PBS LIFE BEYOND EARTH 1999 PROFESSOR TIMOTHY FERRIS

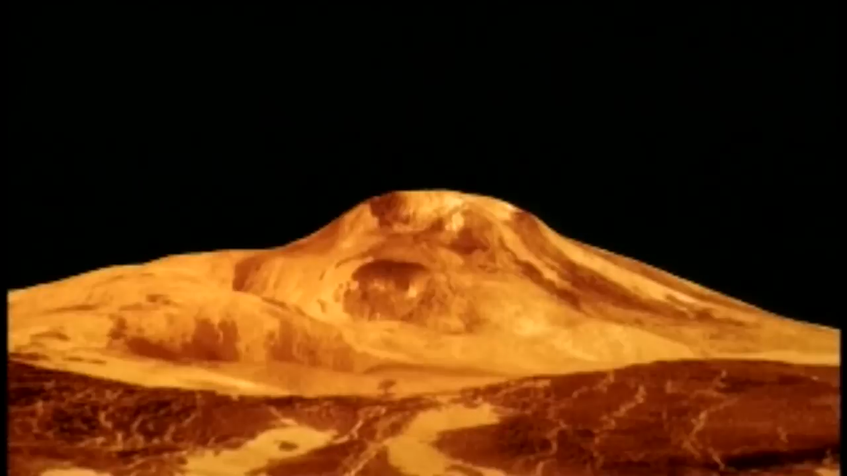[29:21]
Venus is alive with volcanism. Other than the Earth, it's the most volcanically active planet in the inner solar system,